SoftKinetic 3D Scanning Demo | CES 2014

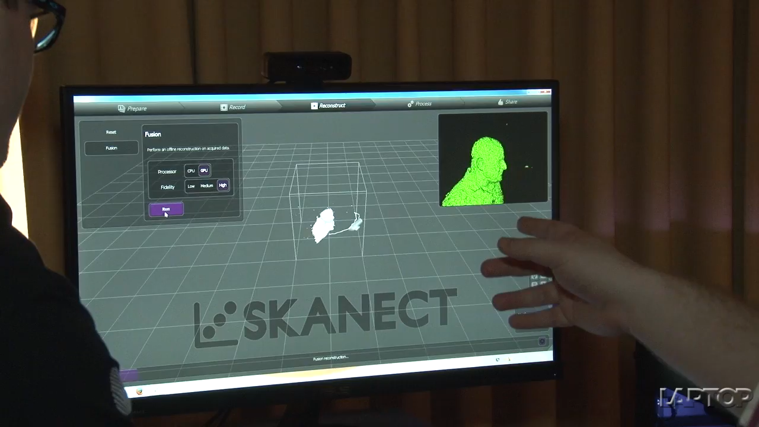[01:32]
could then be printed out in plastic but we don't want to immortalize that. But you can see that it's actually processing
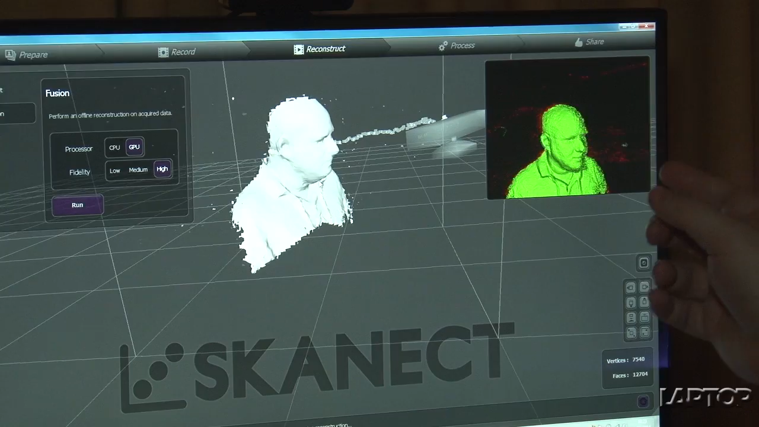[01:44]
right now so it's going to even refine further so
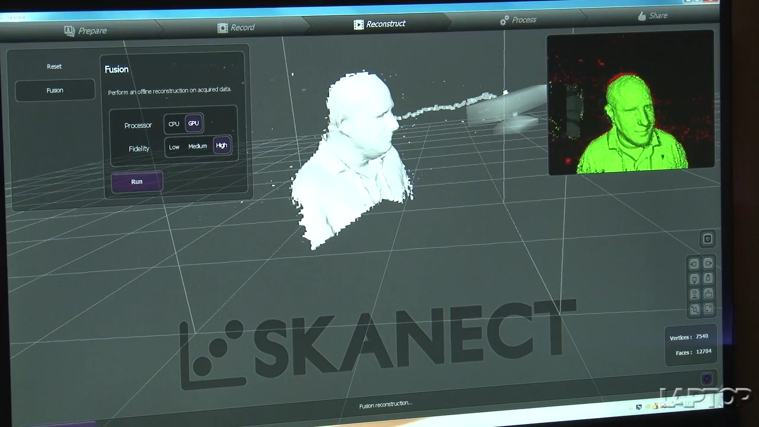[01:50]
it looks even better than in the initial scan. But you can see how this technology would be used to scan objects, not just people,